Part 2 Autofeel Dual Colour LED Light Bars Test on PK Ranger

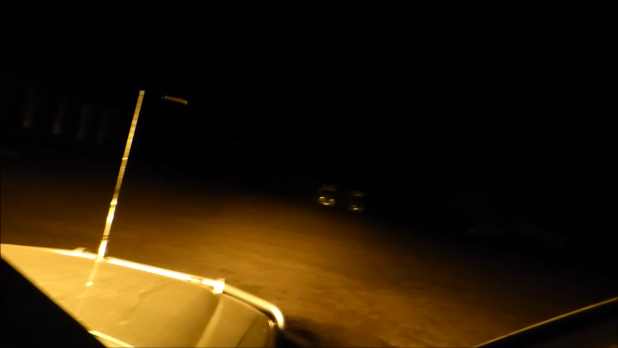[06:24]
It gives you an example of if it was pretty bad weather, you don't want white anyway and fog. So that gives me the options as well.